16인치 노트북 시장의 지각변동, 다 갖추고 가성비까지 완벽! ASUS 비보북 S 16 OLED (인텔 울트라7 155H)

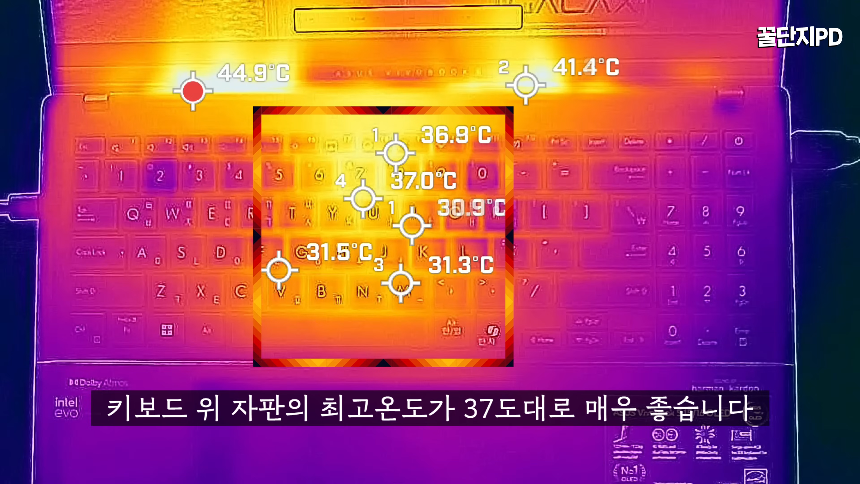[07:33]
성능을 거의 최대로 사용하는 3D마크 스트레스 테스트 중에 키보드 위로 올라오는 발열을 측정하면 키보드 좌판이 최고 온도가 37도대로 매우 좋습니다. 경량형 노트북에서 40도대 초반만 되어도 준수하다고 평가하는데 이 정도면 사용간의 키보드로 올라오는 발열은 신경쓰지 않아도 됩니다.